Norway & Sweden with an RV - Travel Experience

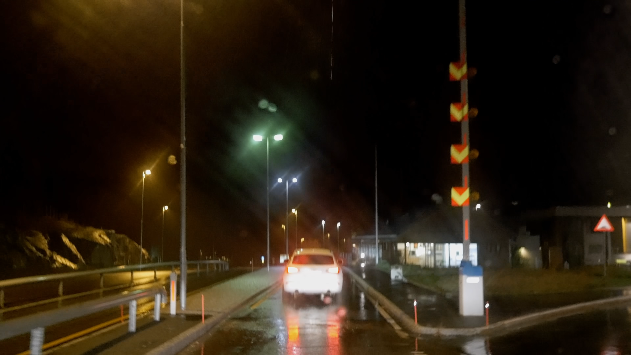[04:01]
So while there are traditional passport controls to get into the Schengen area, in our case, we went through Stockholm, Sweden. We showed our papers there. But once you're in, pretty much just kind of roll through.
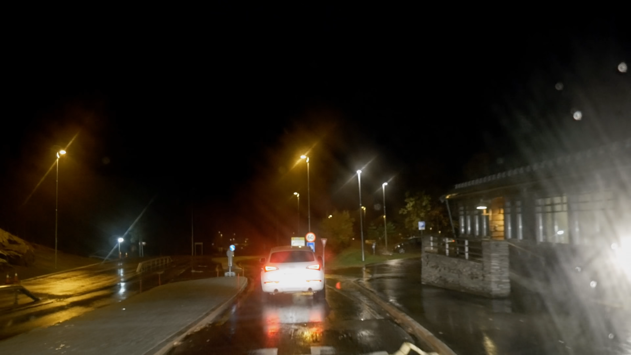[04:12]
Now you can see there is a little checkpoint station here. We're just going to stay in the nothing to declare line. And I don't see anybody standing out. I mean, it is a possibility. Somebody could always ask to talk to you, but doesn't seem to be anybody here.